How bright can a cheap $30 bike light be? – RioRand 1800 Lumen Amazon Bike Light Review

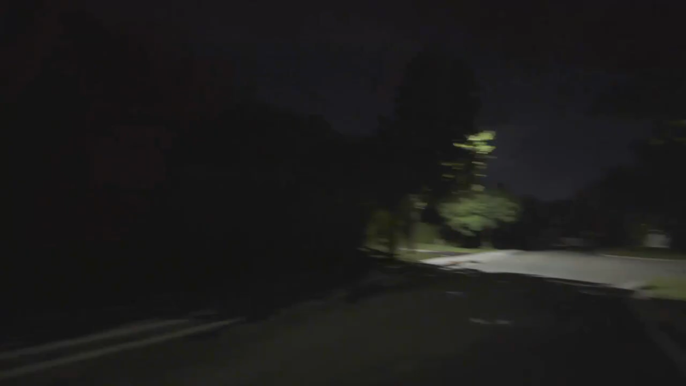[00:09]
For $30, you would be hard-pressed to find something more economical,
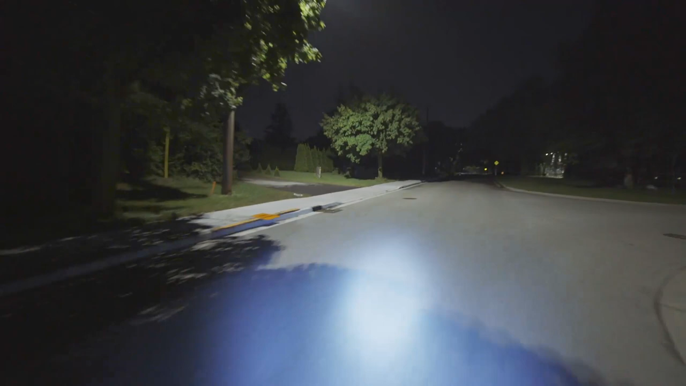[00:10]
yet so incredibly bright, but also fairly reliable. So how bright are they? Frickin' bright! How many lumens? Well, I don't know if it's actually the 1,800 lumens that the Amazon seller claims, but I mean, it's really, really bright.
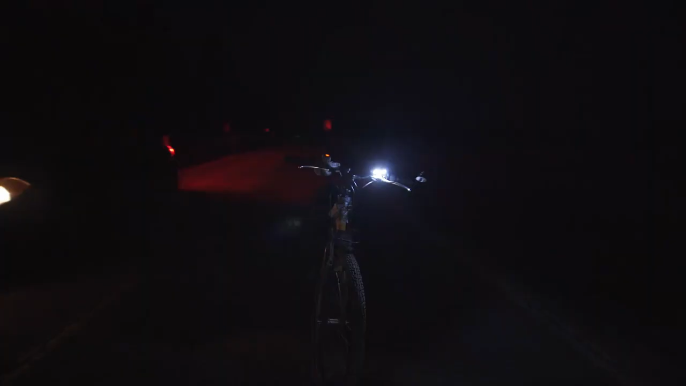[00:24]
So I'm going to give them the benefit of the doubt. Brightness. And modes.
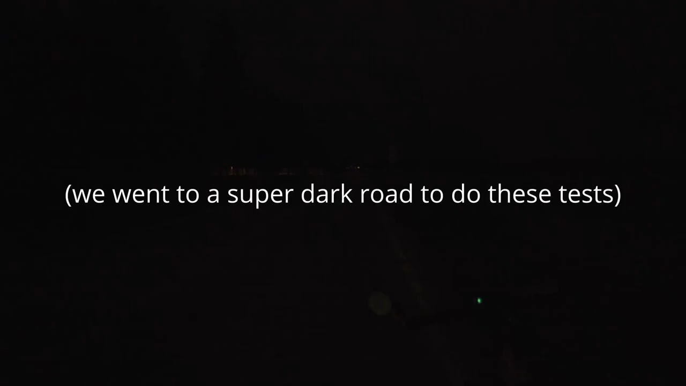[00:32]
Here are the brightnesses of the four different modes. Here's mode 1, which is the lowest of the three constant settings. Mode 2 is the middle mode.
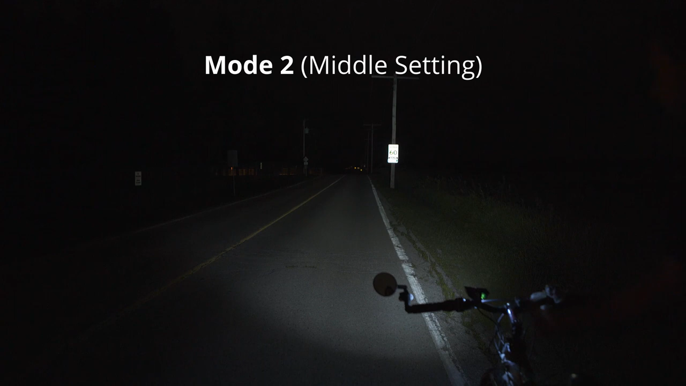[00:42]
Mode 3 is the absolute brightest mode. It's like staring into the sun at noontime. I cannot condone staring into the sun during the day or into these at night.